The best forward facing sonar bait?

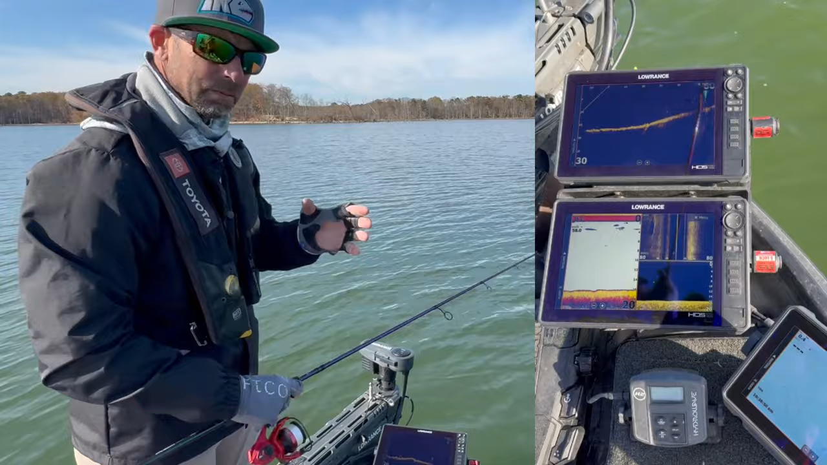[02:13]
Because of that really large lead head, and a lot of these baits also have mylar in them, they have a big return. So as I'm working this bait, I'm able to see exactly what it's doing on forward-facing sonar.